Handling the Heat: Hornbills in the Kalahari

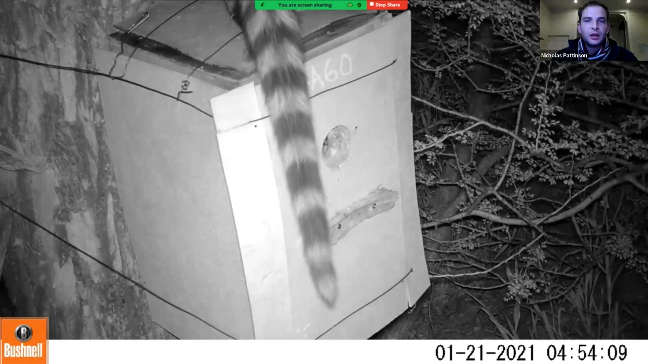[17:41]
So here you can see a common genet having a really good look at the entrance to the nest box there, hoping he can get a midnight snack. But he's not able to get into the nest box because obviously of this amazing seal that the female puts on it. And if you look closely, I hope the video is playing well enough for you to see this, but you can actually see her bill sort of poking out a little bit through the small opening that they leave in that cavity seal, and she's sort of letting the genet know that she's there,
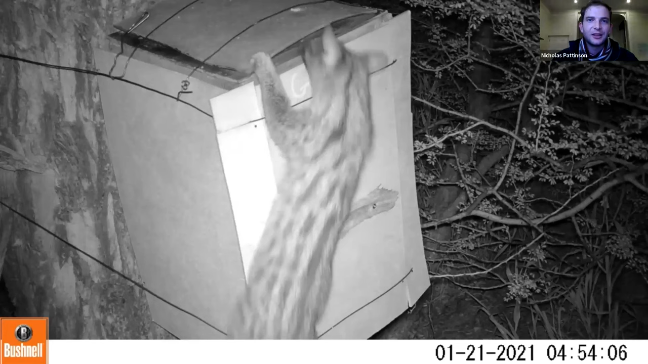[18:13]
and the genet certainly won't be getting a meal this evening. And then I just included this video basically because we have to go.
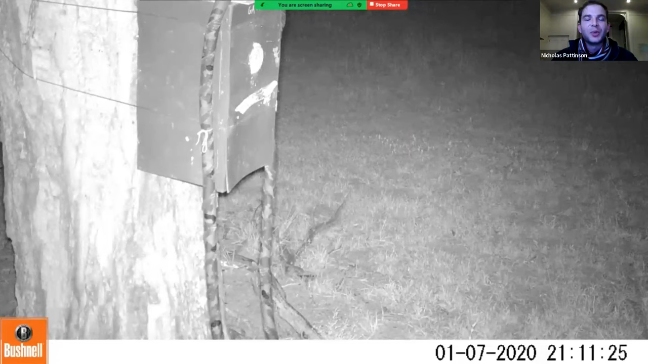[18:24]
We set up a bunch of camera traps, and there are. Anyone that's worked with camera traps will know this. There are hundreds and hundreds and hundreds of hours of camera trap footage of absolutely nothing,
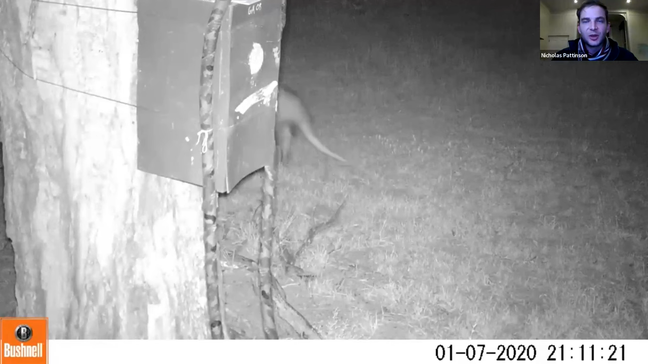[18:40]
where the camera trap's been triggered by a stick or grass blowing or any kind of wind movement, and you have to go through all of these videos. It's very time consuming and tedious, but every now and then you see something interesting that you weren't expecting, like this aardvark that strolls past the nest, triggering the camera trap in the night. Doesn't quite make up for all of the hundreds of hours that I spent going through footage. And I must thank my assistants for all of the time and effort that they dedicated to this as well. I was certainly not the only person doing that.